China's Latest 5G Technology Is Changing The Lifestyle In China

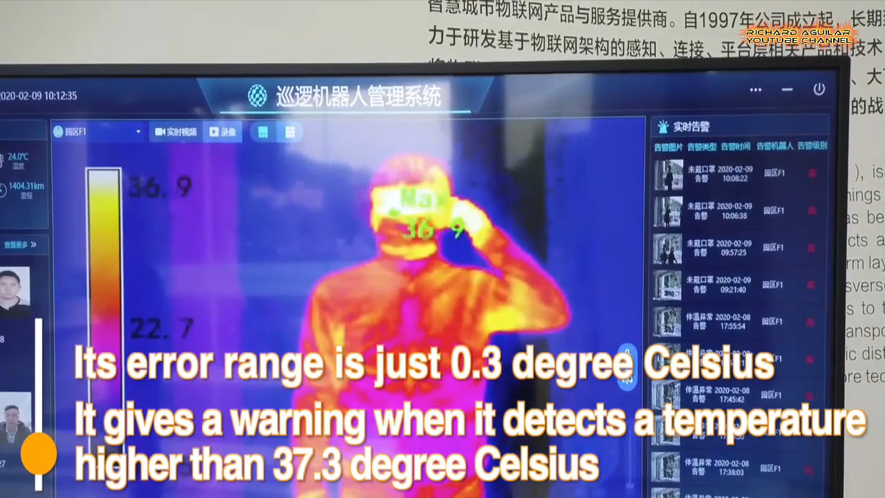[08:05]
The robots can not only check the temperature of about 10 people simultaneously but also monitor whether passersby are wearing masks or not.